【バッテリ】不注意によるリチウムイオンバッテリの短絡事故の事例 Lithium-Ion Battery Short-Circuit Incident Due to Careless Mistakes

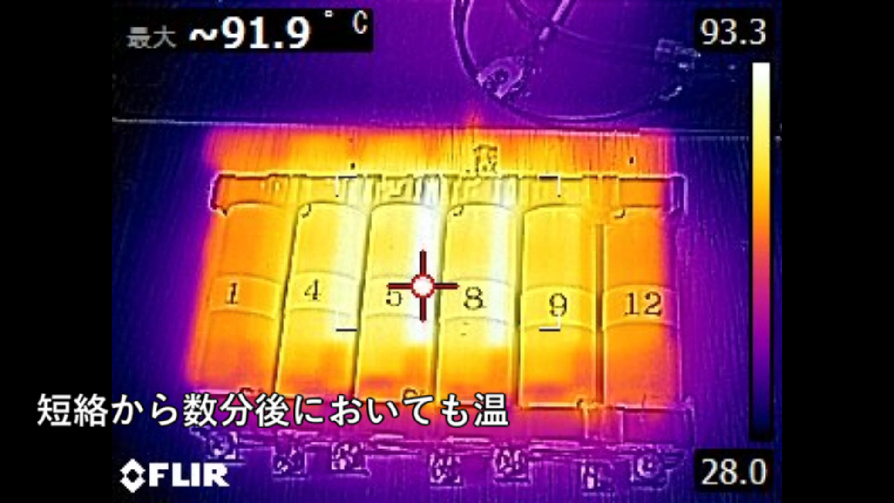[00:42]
On screen: max 91.9°C
バッテリーの温度が急上昇しました短絡から数分間経った後でも温度は90度くらいありました幸い、実験時はバッテリーをケースの中に入れていたため、